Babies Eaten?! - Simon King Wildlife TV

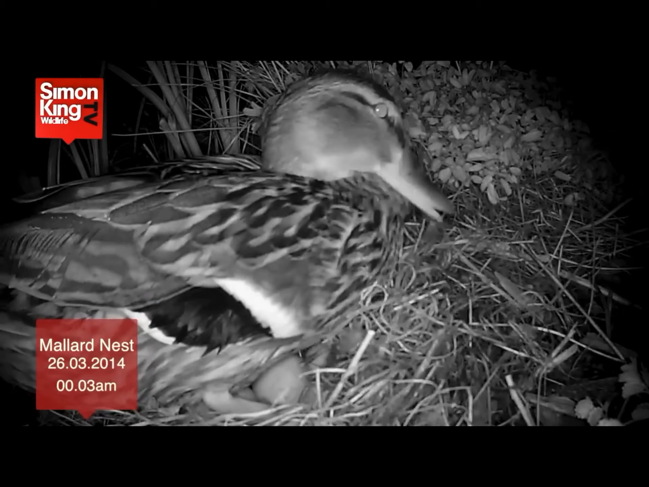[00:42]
and to drink and before she left she would dutifully cover the eggs with grass and down from her belly.
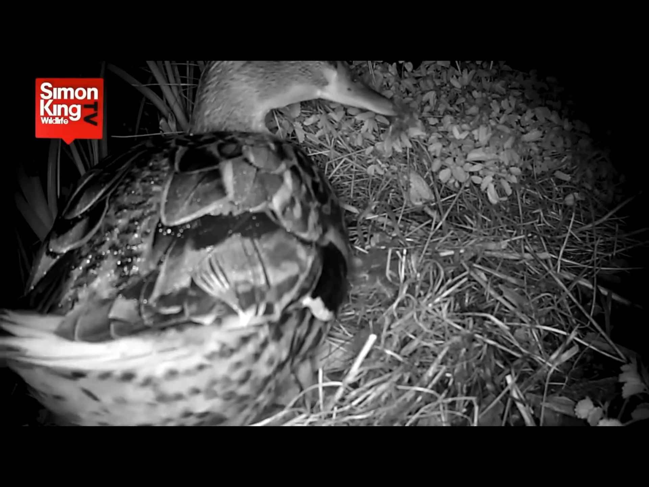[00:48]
But on this occasion she made one small but critical mistake
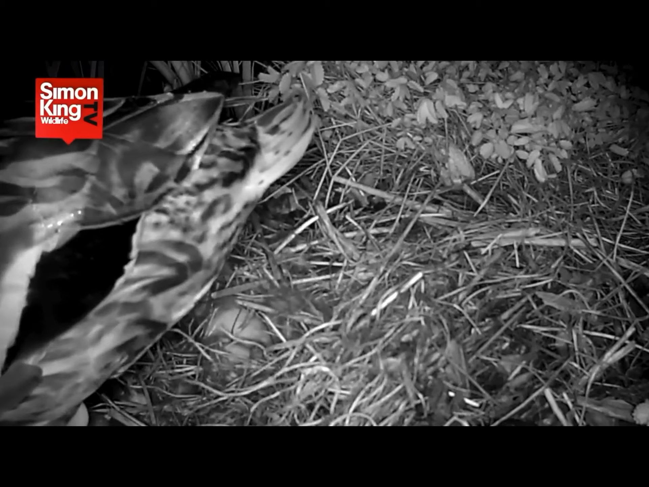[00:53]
leaving one of her eggs just a tiny bit exposed and that was enough. Because nesting nearby we also have a pair of magpies and they are the consummate opportunist. In the grey light of dawn even before the camera had switched from infrared to colour one of the magpies was in. And being bright birds like so many of the Crow family not only did he realise that this was an opportunity
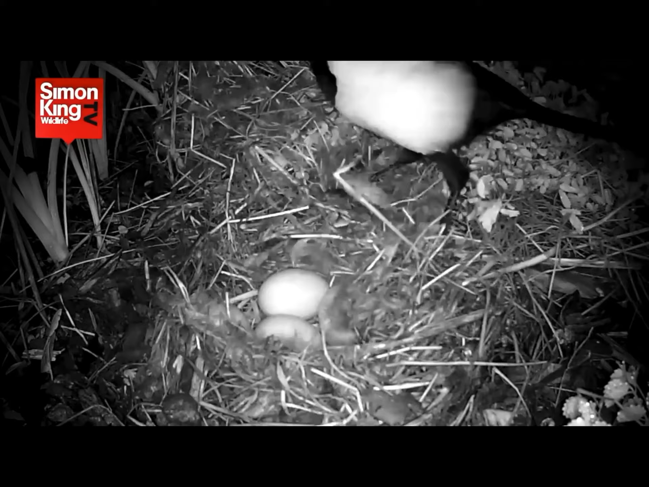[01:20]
to get one egg but where there's one there maybe more. Twelve in total. Now when we reviewed this material on our iCatcher software we thought at first that the magpie wasn't able to break into an egg at all. It just seemed too big and too tough for it. But these are persistent birds and as I say they're bright and eventually bang! He finds a way in with his lower mandible and that is the beginning of the end for what turned out to be seven of the clutch.